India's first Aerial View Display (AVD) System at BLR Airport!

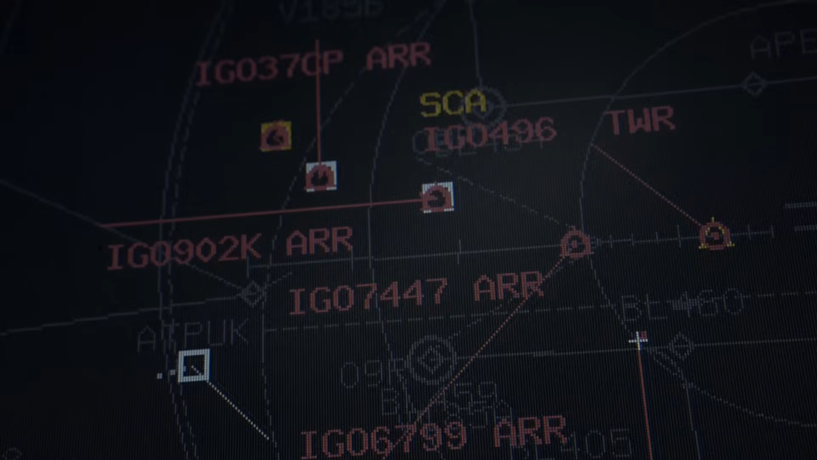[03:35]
I mean, I think there was just much more limited information.
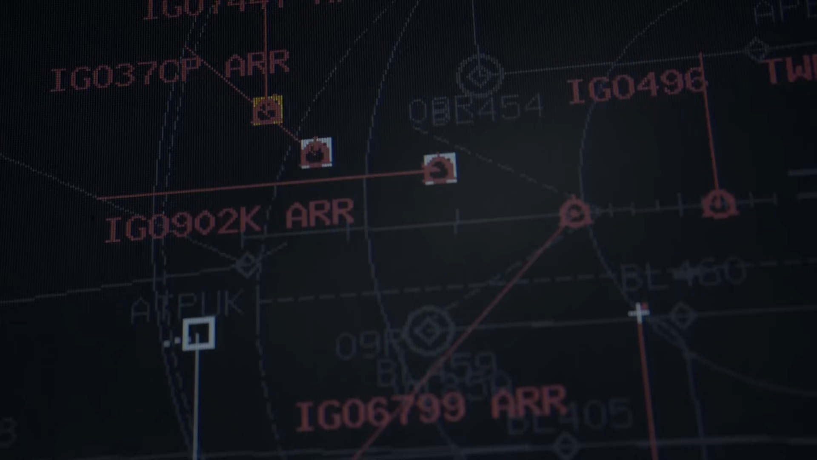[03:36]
We had call signs and we had some information on each of the aircraft. We didn't have as much visibility on the ground movements, for instance.